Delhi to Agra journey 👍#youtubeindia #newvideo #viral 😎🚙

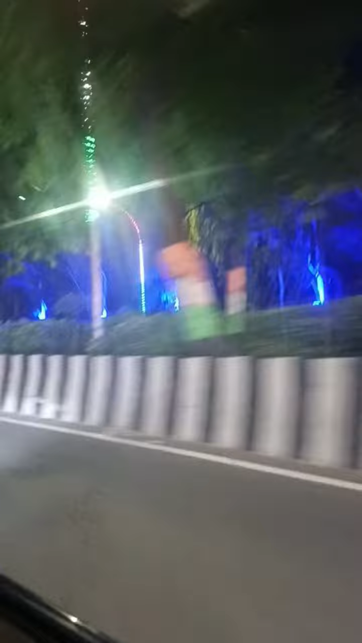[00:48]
وہاں پر اتنی لائٹنگ تھی کہ دیکھتے ہی بنتا تھا تو میں نے بیوز لینا سٹارٹ کر دیا
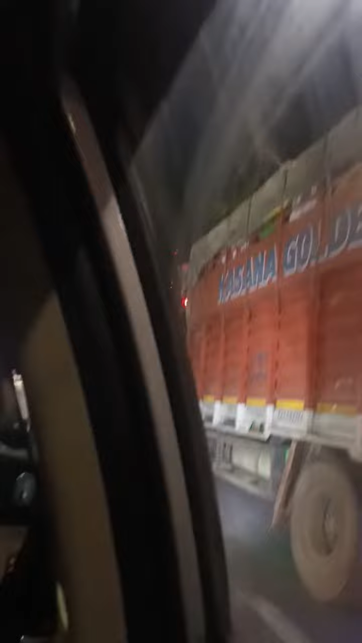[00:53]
آپ لوگوں کو دکھانے کے لیے پورے راستے کا ہم میں نے بیوز لیا ہے آپ کو دکھانے کے لیے پھر راستے میں ڈھاوے پڑے ہیں